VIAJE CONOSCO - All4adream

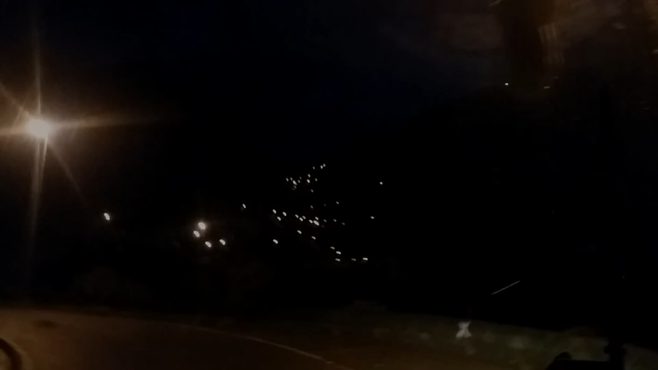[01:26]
Dois juntos, que lindo! Olha isso, gente, as luzinhas da serra.
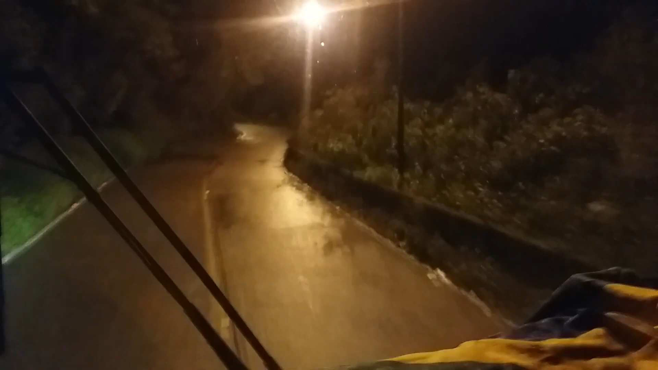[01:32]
Realmente, de noite é bem bonito.